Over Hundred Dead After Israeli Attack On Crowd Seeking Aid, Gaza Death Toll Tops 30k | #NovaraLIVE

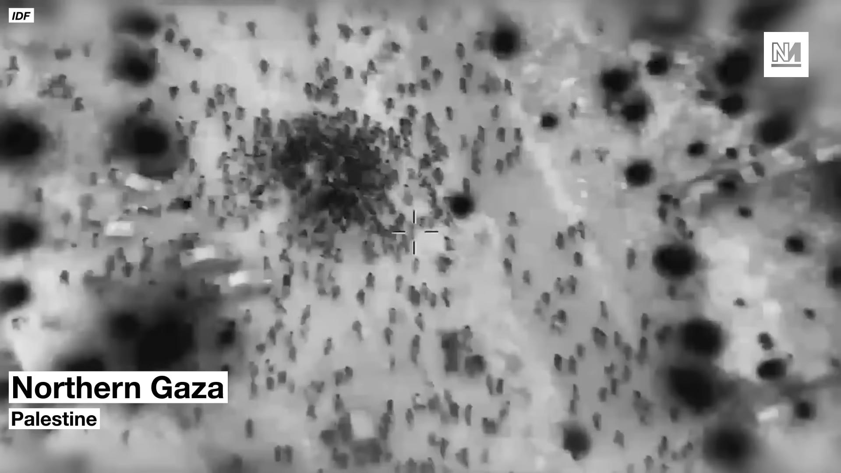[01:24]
The IDF released this footage showing large crowds of Palestinians surrounding aid trucks, which is no surprise. Gazans are starving to death. And with Israel blocking aid into the enclave and disabling its distribution systems, they are obviously desperate. But Israel went further, saying the video shows looting,
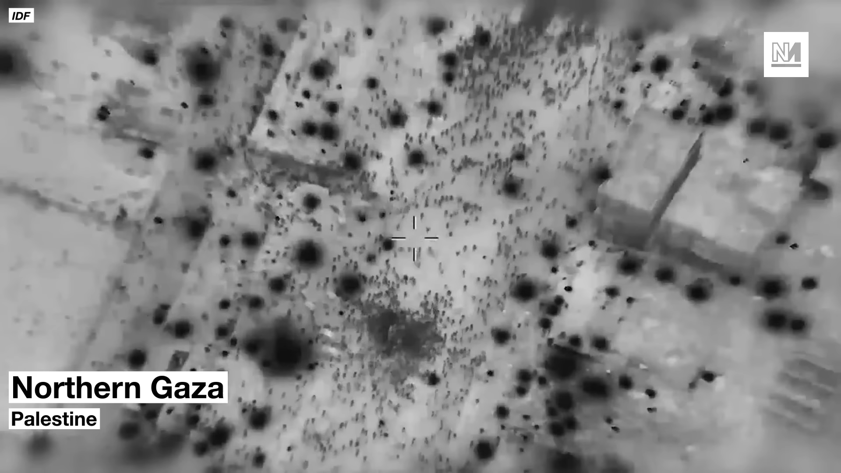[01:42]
with the result that dozens of Gazans were injured as a result of pushing and trampling.